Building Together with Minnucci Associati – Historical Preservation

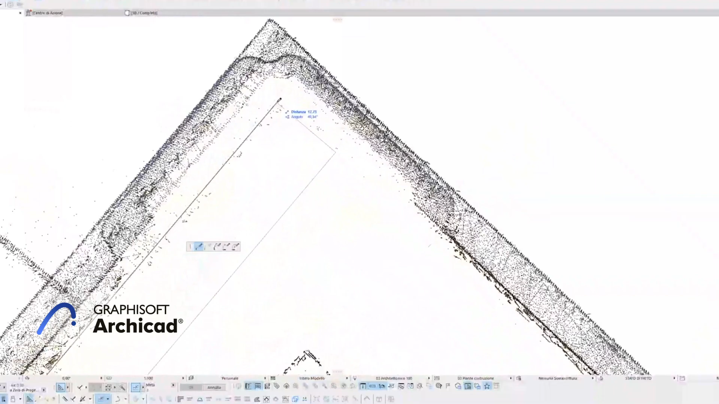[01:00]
Sempre nello stesso modello sono stati impostati un set di retini,
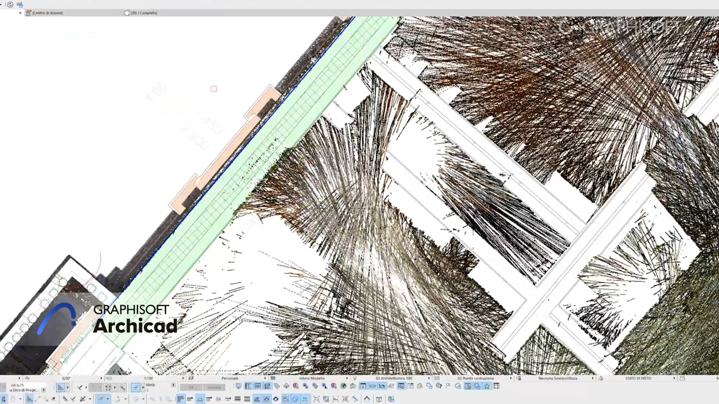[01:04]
secondo il lessico Normal 1.88, per identificare le tipologie di degrado. In questo modo la catalogazione anche del degrado sarà molto più rapida e immediata.